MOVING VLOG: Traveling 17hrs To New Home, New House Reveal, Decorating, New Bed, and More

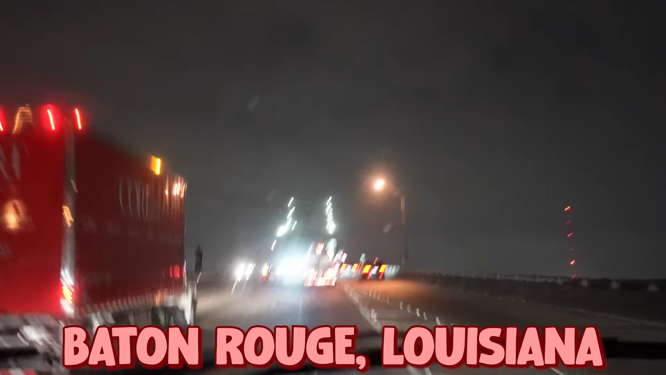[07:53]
yeah the baton rouge bridge look just like the memphis bridge we going over it